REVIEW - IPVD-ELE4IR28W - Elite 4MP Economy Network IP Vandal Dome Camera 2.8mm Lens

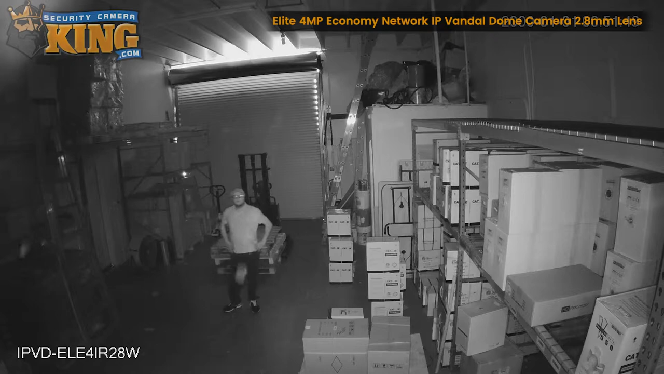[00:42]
And with its full WDR feature, this camera can capture clean images in settings with both extreme light and dark areas without getting the image washed out in the glare.